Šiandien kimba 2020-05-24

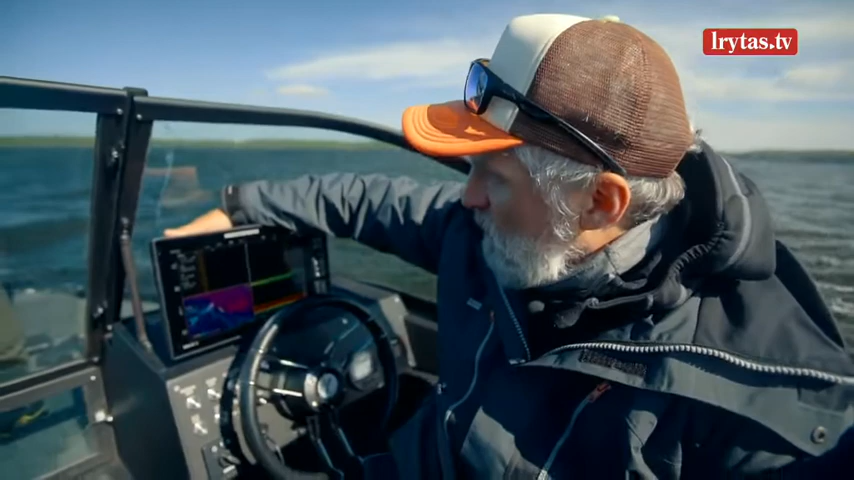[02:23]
Įstojau į Humimbirdo klubą ir kateryje sumontuotas pas mane šį sezoną bus Humimbird Solexas 12-ukas, bei pats kiečiausias ir įspūtingiausias agregatas, kokį teko mano gyvenime sutikti. Taip, pirmas inkaras.
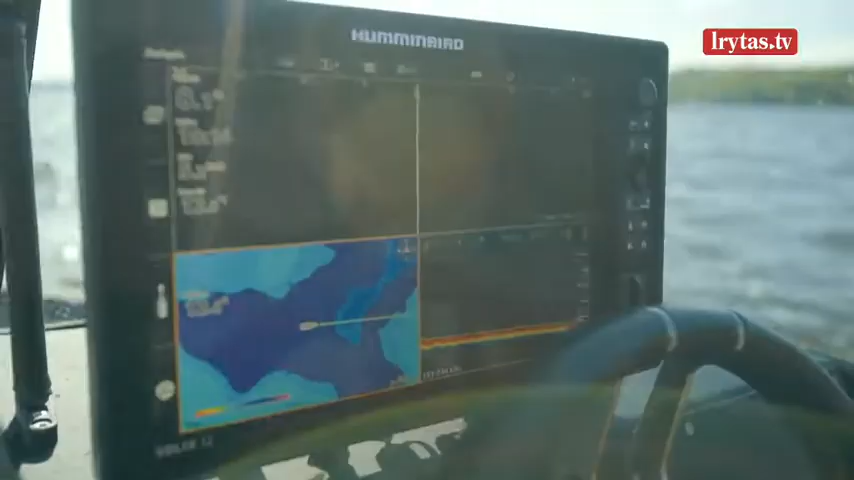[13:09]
Yra tų starkių, matom, echolotus rodo.
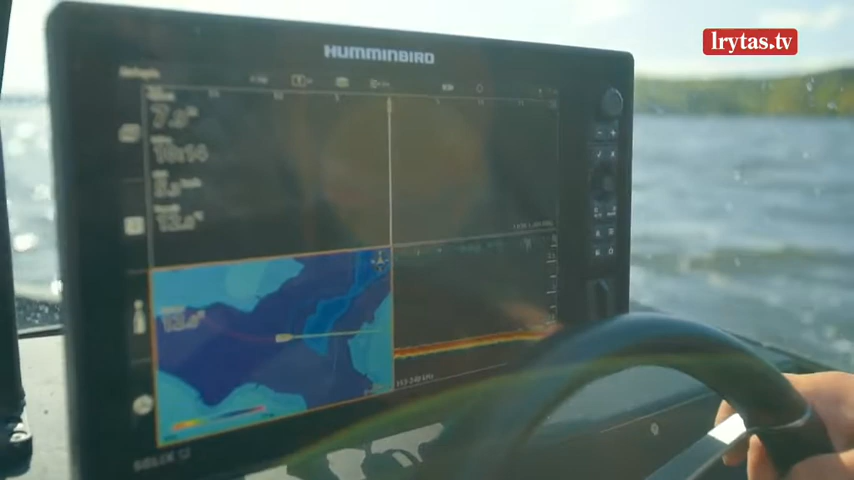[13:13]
Žinom, kad jų yra, nu, ir nekerta dideli. Reiškis kažkas ne taip.
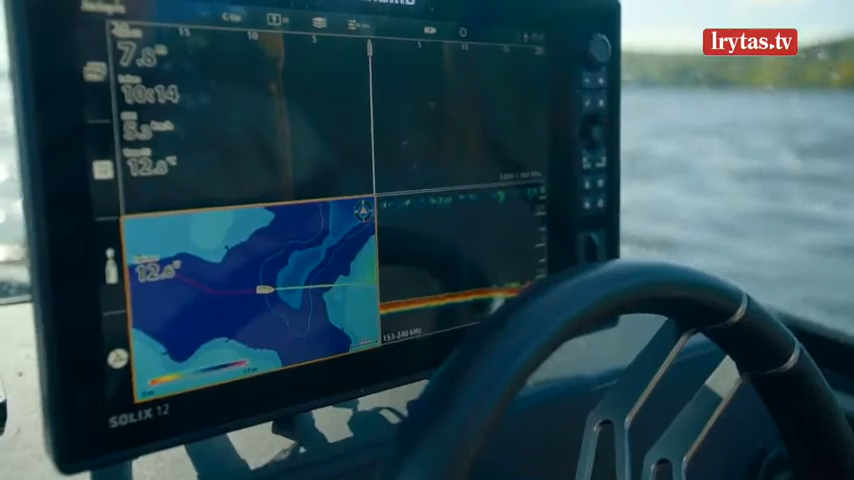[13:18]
Sakau, reikia lengvint. 14 gramų, pirmas metimas. Šiandien dar nemėčiau su 14, ties vėjas, taip kažkaip norėtųsi ir 18 užsidėti.
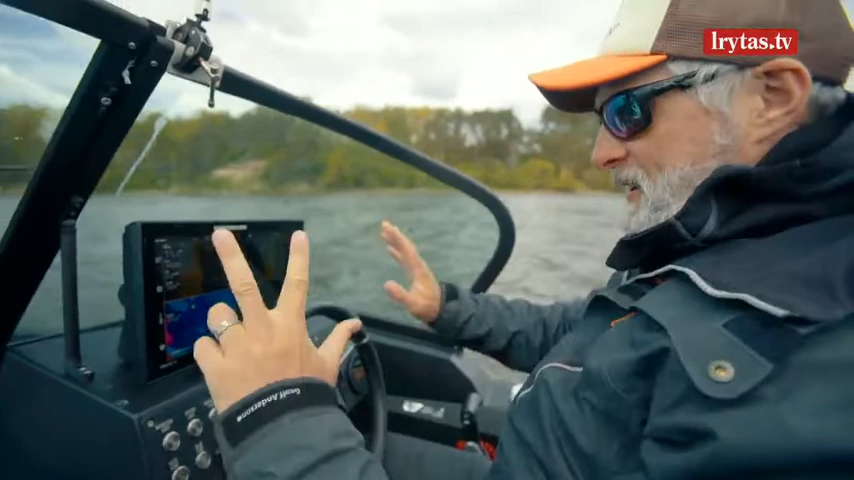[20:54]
Tai va, pirmiausia, labai daug gelbsti šoninis ir batimetrija. Bumimbirdo man patinka labai fainas bairis, va, paspaudi, palaikai, čakšt.
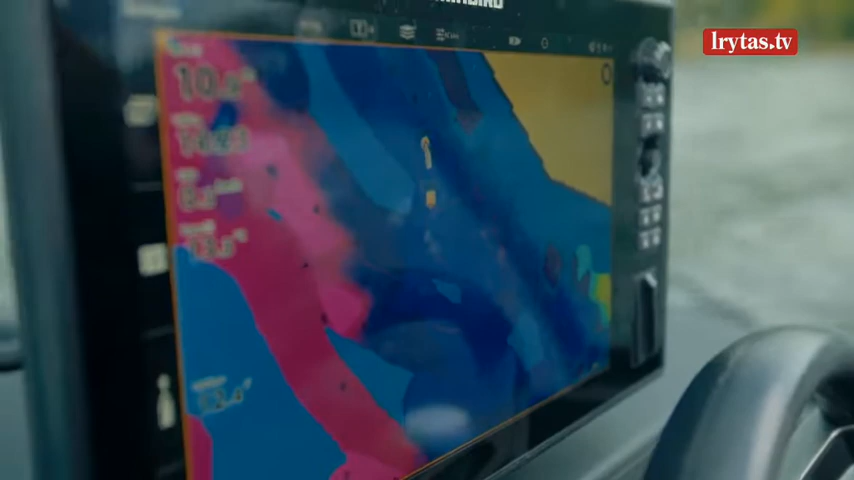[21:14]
Čia mes jau ir susibraižėm šiek tiek ir batimetrijos, šiek tiek buvo iš Homimbiordo bendruomenės.
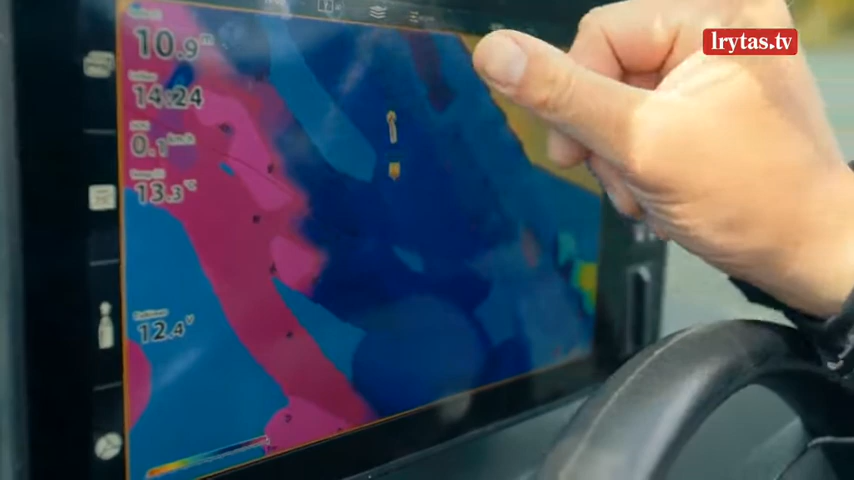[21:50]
11 toks stadionas ir va 10 stadionas ir čia jau eina 9 su 10 šiek tiek.
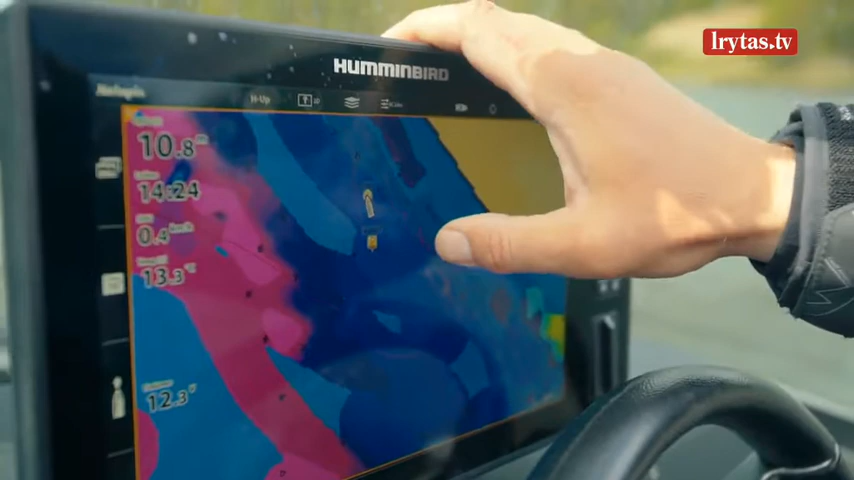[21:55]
Tai va, visas tas šlaitas, metras atrodo nežymus perkritimas, tai yra labai svarbu.
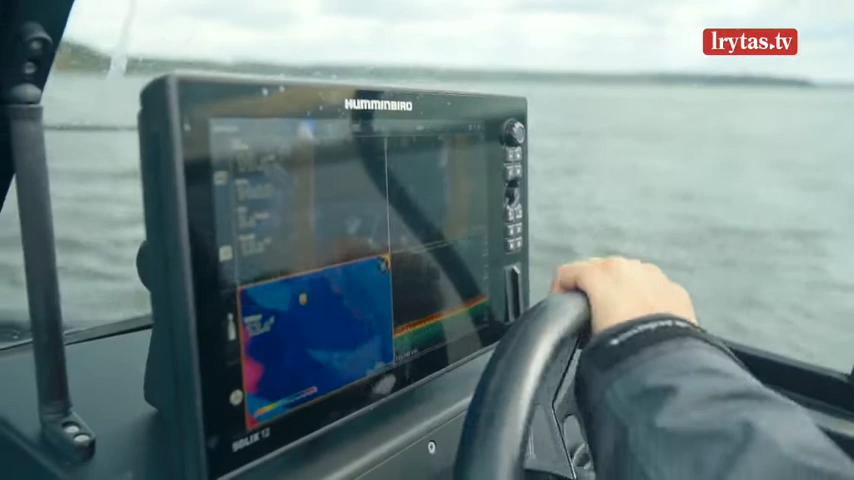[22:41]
jeigu tik gerai lizdus surandi, atsistoji teisingoj vietoj, teisinga kryptim viskas. Garantuotas laimikis.
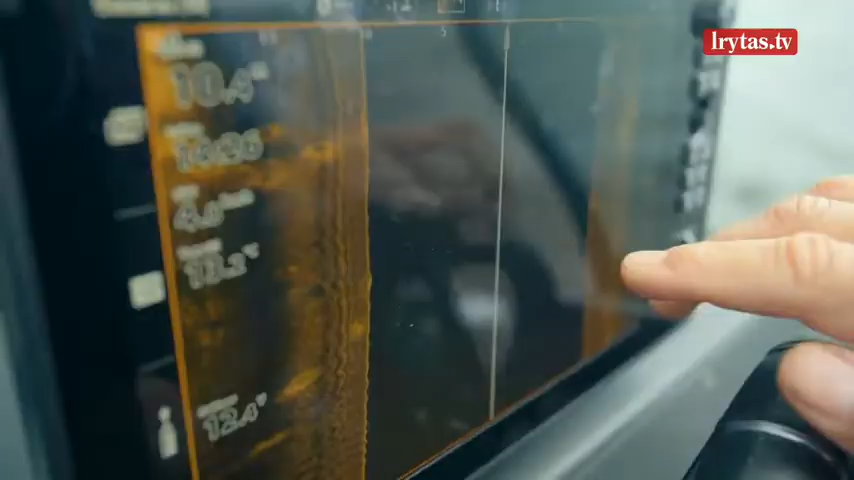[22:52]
Matot, 1, 2, 3, 4, 5, čia yra lizdai, čia labai puikiai matosi irgi.
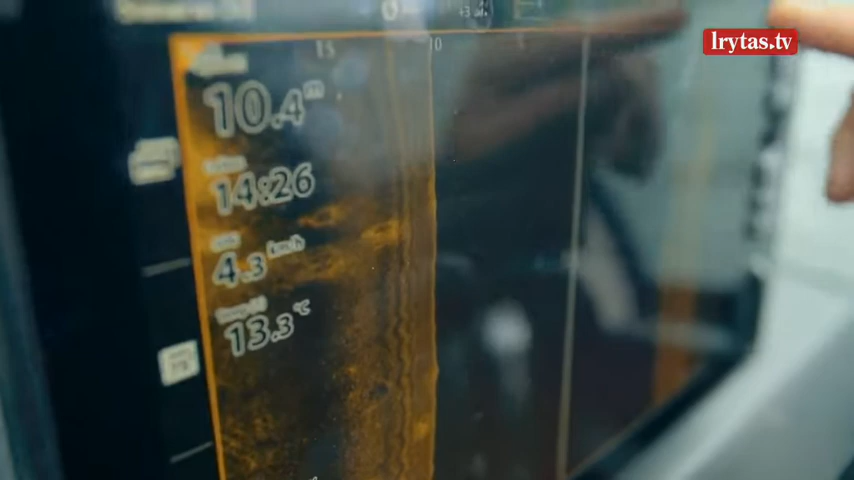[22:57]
On screen: depth 10.4 m, water 13.3°C, speed 4.3 km/h
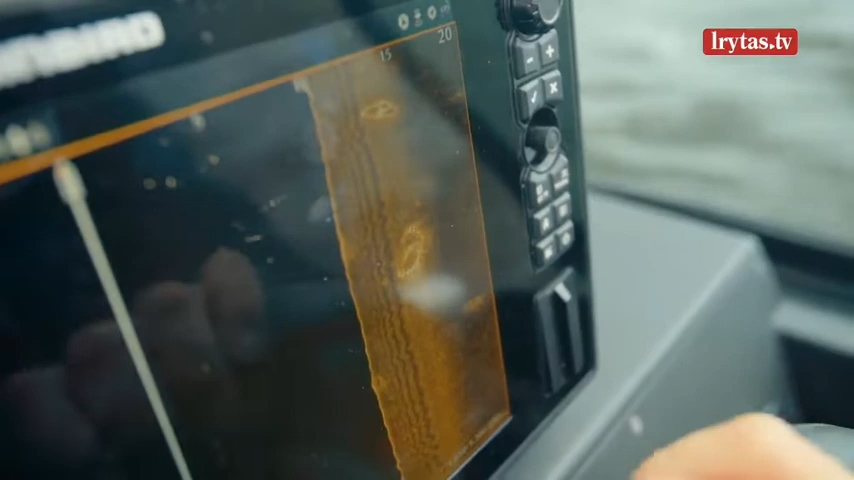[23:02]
Ir šitoj vietoj didžiuliai starkiai laikosi ir šiandieną keista dar, kad mažiukai ką čia veikia,
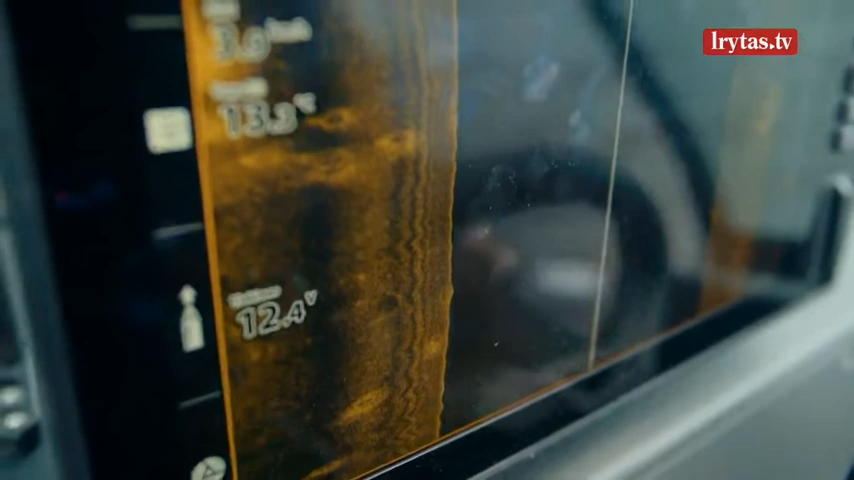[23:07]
keletą tokių pagavome, bet pagrindas tikrai tarp 2-3 kg
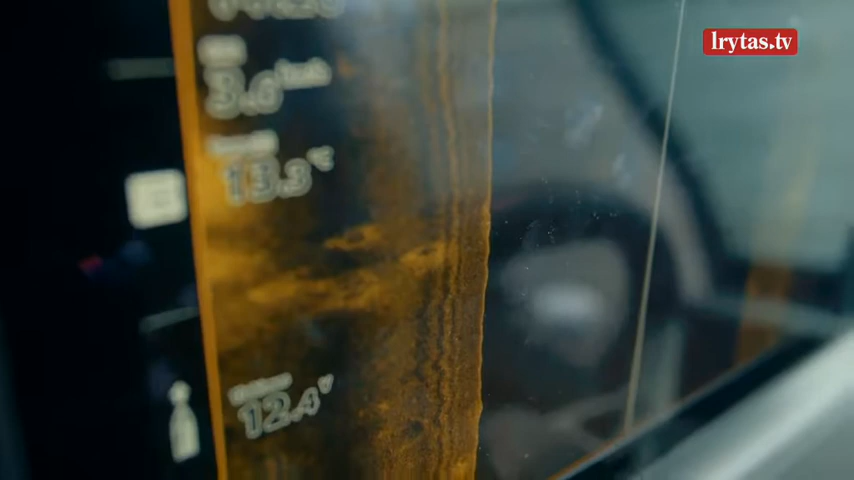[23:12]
galingi starkiai ir jų čia vat, sukinėjasi.
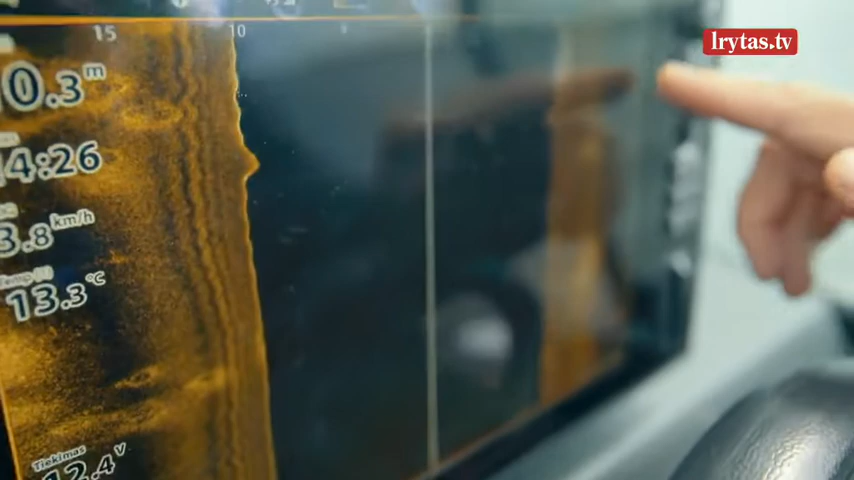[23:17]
On screen: water 13.3°C
Ir čia jau be konkurencijos yra su savo šoninio raiška ir su megahercu,
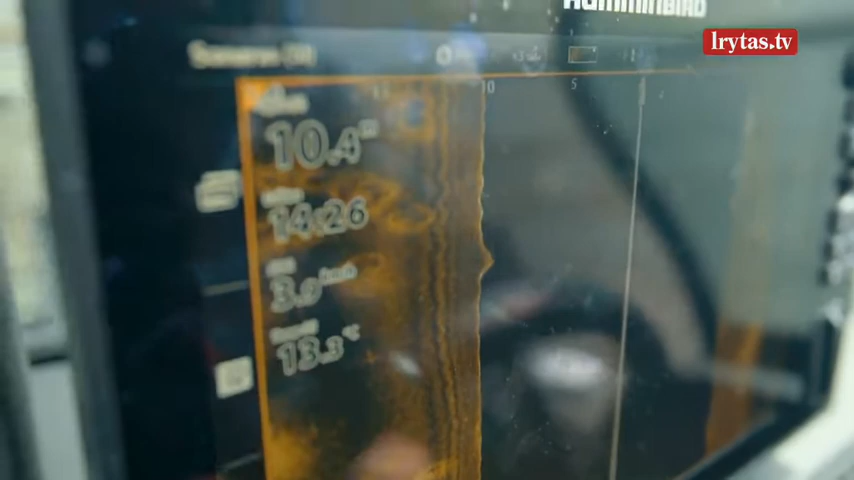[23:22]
kiekvienas 1,3 megahercu
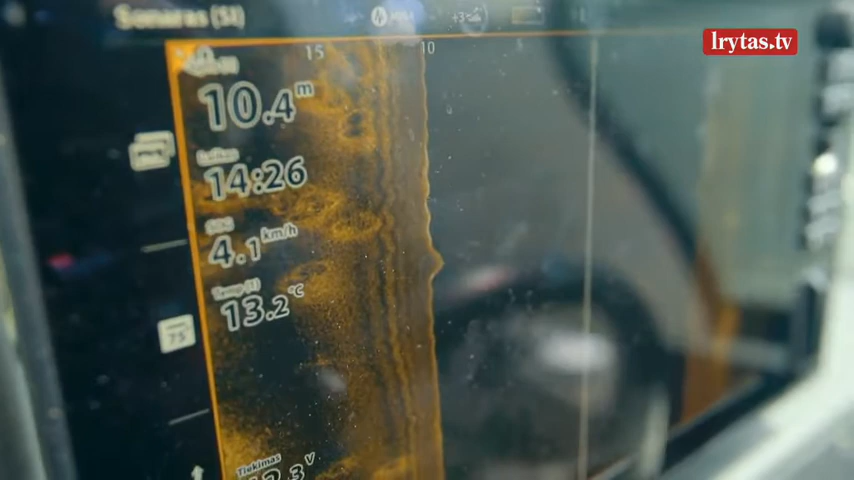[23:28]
On screen: depth 10.4 m, water 13.2°C, speed 4.1 km/h
dažnio savo duoda ir galiu drąsiai teikti, kad konkurentam dar reikia truputėlį pasitempti.
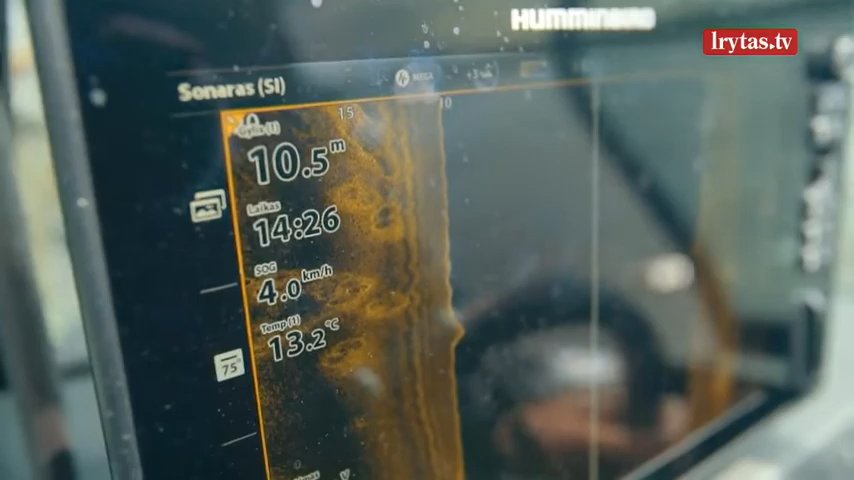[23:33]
On screen: depth 10.5 m, water 13.2°C, speed 4.0 km/h
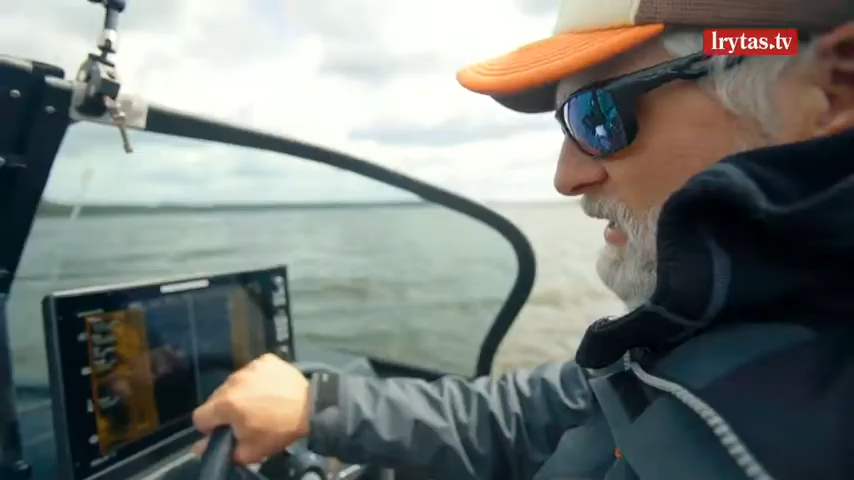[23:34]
Kas nori akcentuoti ir šoninį vaizdą, tai rinkitės tikrai Homimbiordą.